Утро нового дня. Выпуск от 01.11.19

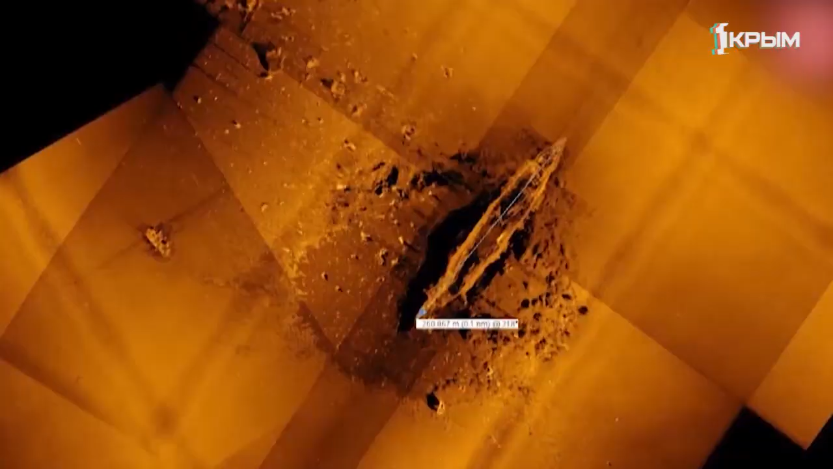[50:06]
Предлагаю посмотреть небольшое видео, которое подготовили наши корреспонденты. Специальная компания по изучению морского дна.
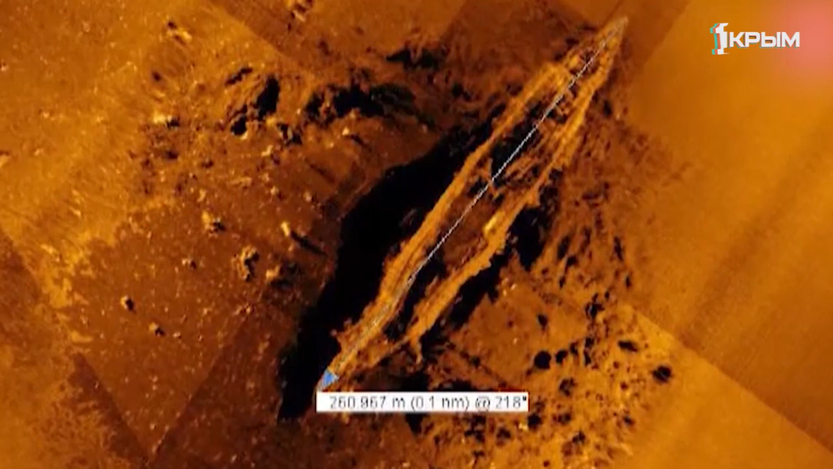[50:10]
Беспилотная подводная лодка изучает останки древних кораблей. Ну, не совсем древних, скажем, прошлого века, назовем их так.